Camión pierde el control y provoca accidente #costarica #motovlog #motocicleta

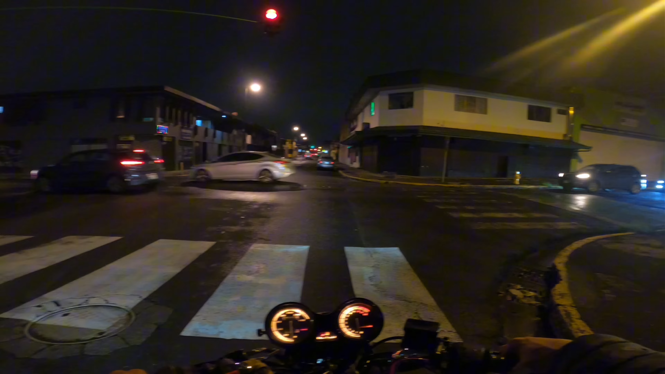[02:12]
Y más, también me dolió, güey. Uy, más que vea. Es que hay un hueco, más, pero tremendo, güey. Y sí, ese soy yo viendo el hueco. Ahí va uno, ahí va el otro.
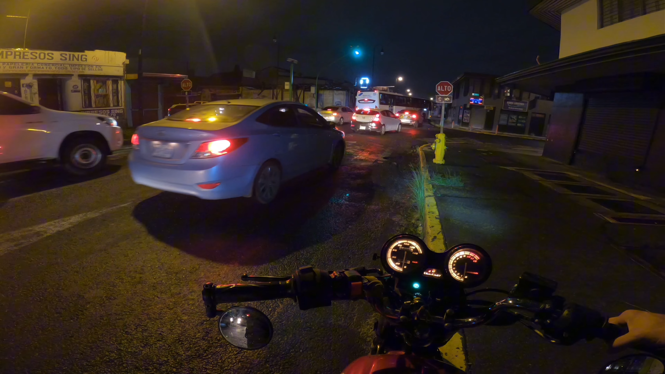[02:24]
Uy, vea. Casi, madre. Uy, madre, escuche cómo sonó eso. Vale, vale, vale, vale, vale, vale. Uy, mae. Vea, weón. No, es que ese carro es bien alto, weón.